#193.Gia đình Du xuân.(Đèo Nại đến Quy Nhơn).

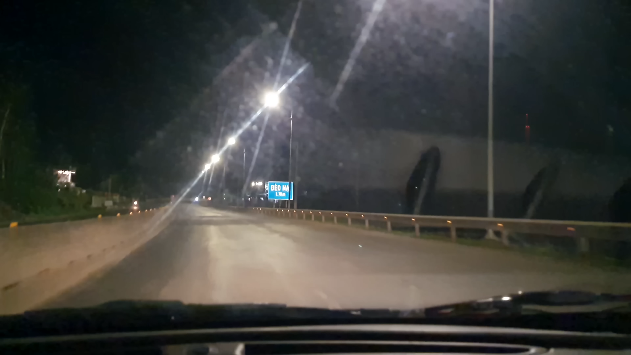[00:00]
đèo Nại. Mình quay từ đèo Nại các bạn. Trên đường Thiên Lý Nam Bắc. Quay từ đèo Nại.
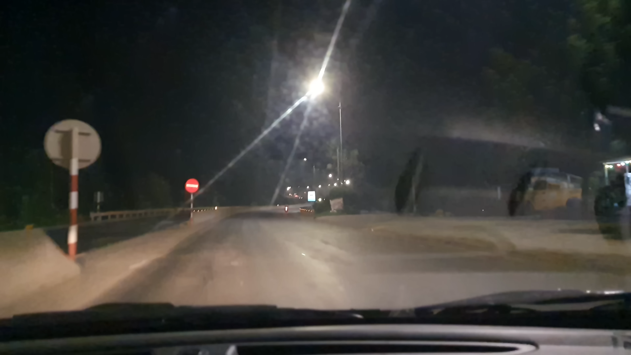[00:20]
Mình đang lên đèo Nại. Ở đâu mình cũng không biết luôn. Ở Phú Yên hay là Bình Định vậy. Mình vừa ra khỏi thị xã Sông Cầu các bạn. Mình đang lên đèo Nại. Mình đi đêm các bạn, mình quay đêm.
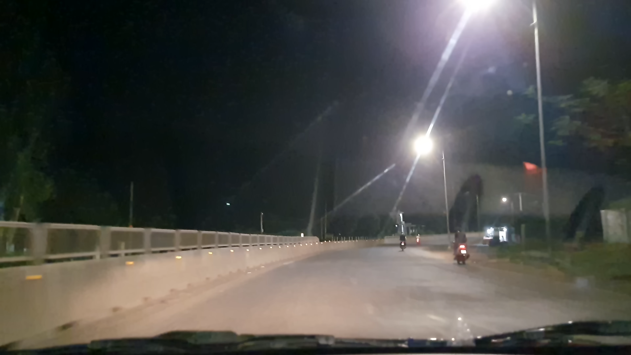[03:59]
Đường này là đường Thiên Lý Bắc Nam. Mình đi hướng từ Nam ra Bắc.
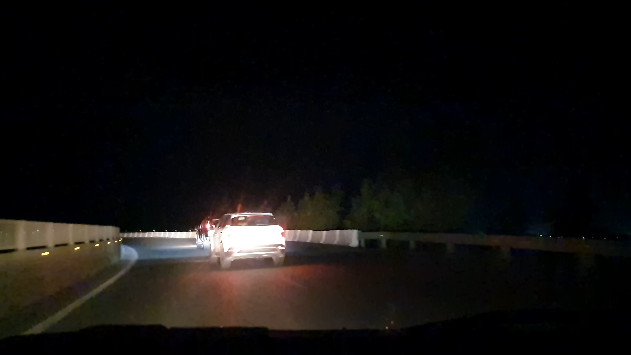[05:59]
Đường đèo núi quanh co mà không có đèn đường các bạn,
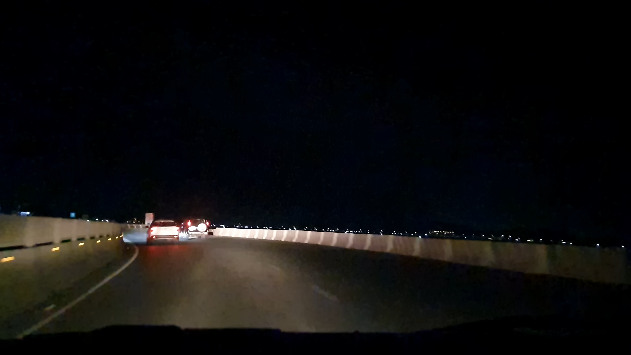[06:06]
chạy quanh quanh sướng lắm. Ở phía dưới đẹp, ở phía dưới là biển hay là cái gì mình cũng không biết, đường tối quá mình không biết. Đi lần đầu tiên, chạy thử đường đêm lần đầu tiên.
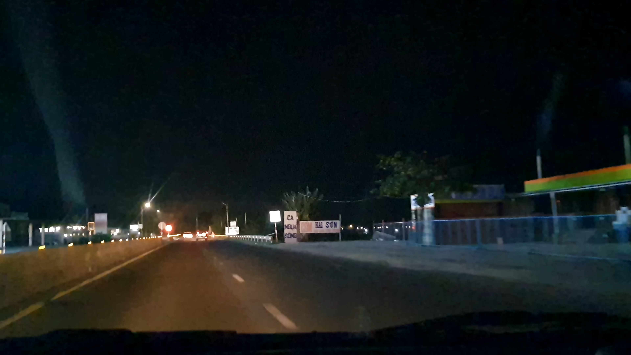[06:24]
Đây có đèn đường. Phú Hưng. Phú Hưng của xã cái gì, Nguyễn Chi, tỉnh đây, nào? Nhiều bạn đi thường xuyên thì thấy bình thường, mình nhỏ lớn giờ mới đặt chân đến lần đầu tiên, mình thấy rất là lạ.
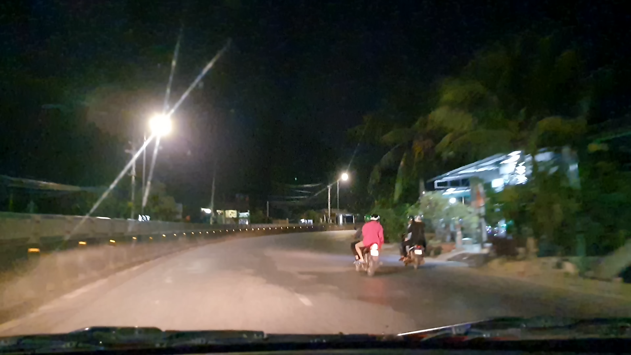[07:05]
Đường quanh co uốn lượn rất là đẹp, đường rộng thênh thang,
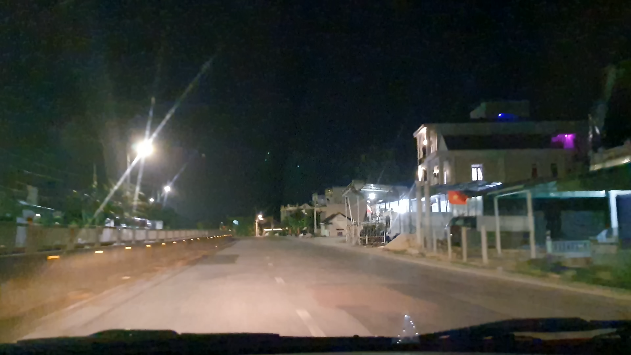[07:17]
đèn điện sáng trưng, có chỗ thì tối thui, ổ voi ổ gà không.
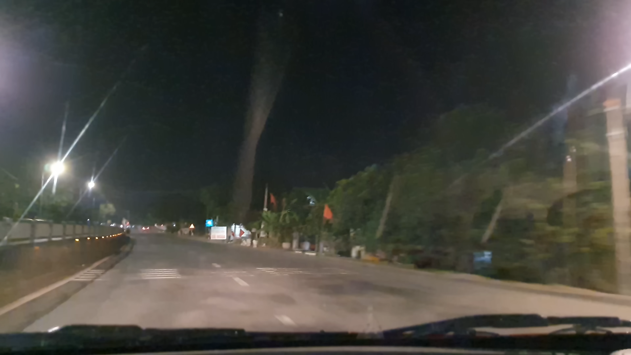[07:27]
Đoạn này tương đối là liền lạc dễ đi, có chỗ thì nó không có đi được các bạn, tưng dữ lắm. Mình cứ che bừa,
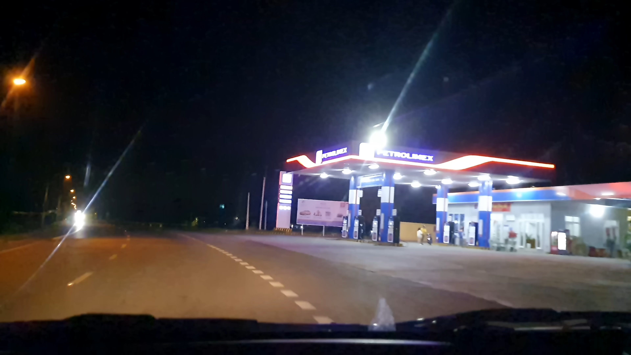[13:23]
Hai bên là mình thấy nước không à, bên nào cũng nước không.
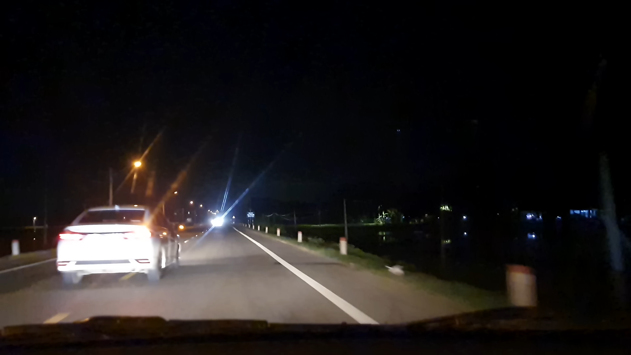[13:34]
Đường thấy xe chạy rất là nhiều. Mình cứ chạy bình thường 50 được rồi. Cứ chạy thấp nhất trong nội thành là 50, trong khu dân cư 50, mình cứ chạy 50 thôi. An toàn nhất là cứ chạy 50.
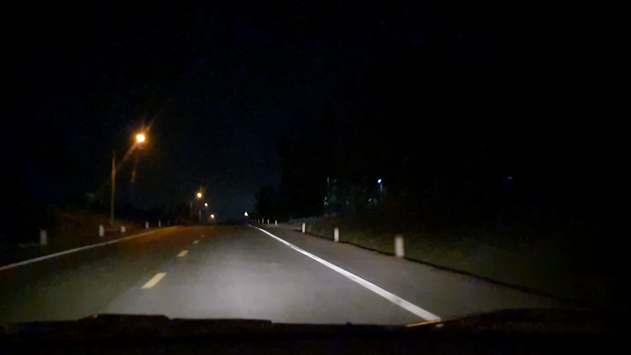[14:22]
Đèn leo lét cũng được. Mình rời quốc lộ 1 và mình đi đường trong này mà. Mình thấy chị Google chỉ mình cứ đi chứ mình chưa đi bao giờ. Mình cứ chạy. Đi rồi sẽ đến.
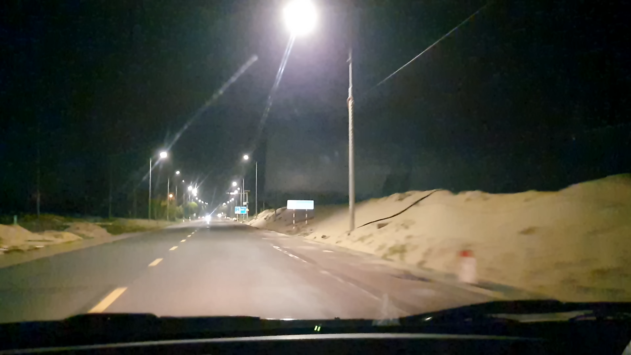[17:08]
Đụng lên gió, đụng lên gió tạt ở dưới biển lên. Quy Nhơn 22 cây, khu công nghiệp Sông Cầu phải. Quy Nhơn đi thẳng
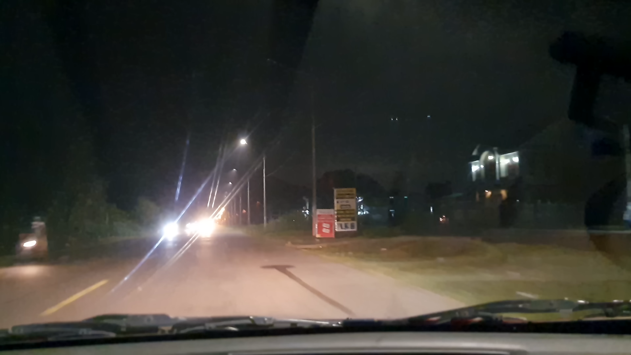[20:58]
Như bên đấy xong cầu thì Xuân Hải.
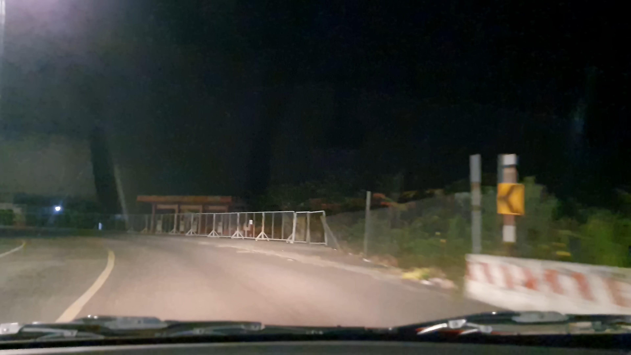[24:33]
Trên bánh gò mình thấy biển không? Đâu cũng biển không? Giờ mình xuống dốc, bên phải cứ là biển. Biển Quy Nhơn.
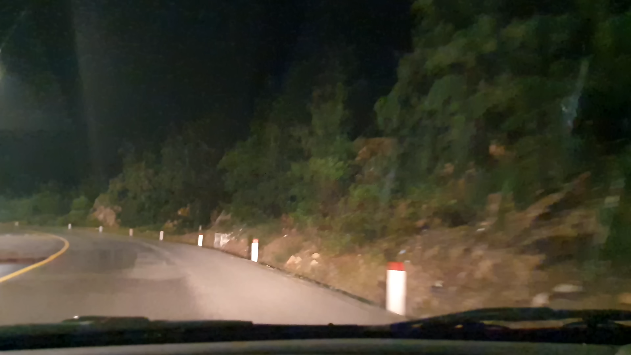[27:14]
lên là xuống sẽ nặng quanh theo ôm qua núi quốc lộ 1
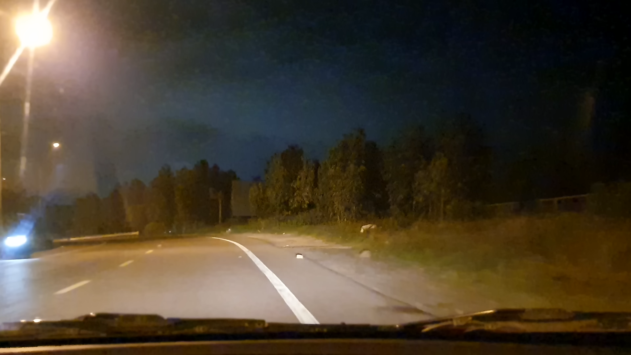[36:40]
mình không quen đường chạy 50-60 là nhiều rồi. Đổ dốc chuẩn bị xuống thành phố Quy Nhơn.
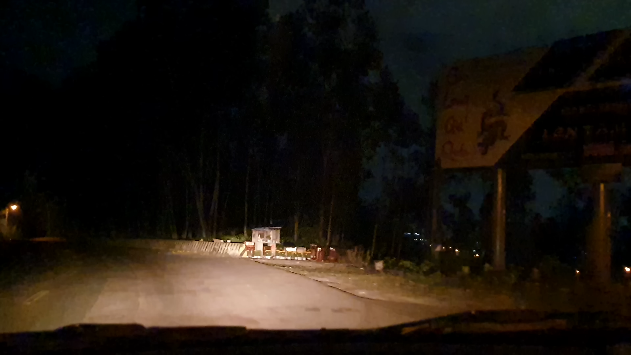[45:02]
cấm ô tô. Anh chạy đường này mà. Nhưng mà chị Google chỉ quanh ở đó. Chị Google chỉ đi đường đó và mình dòm có bản cấm ô tô các bạn. Chị Google này dữ quá. Chỉ mình đi vô đường đó đầu đường mình thấy bản cấm ô tô. Ở đây có view nhìn xuống thành phố Quy Nhơn rất là đẹp.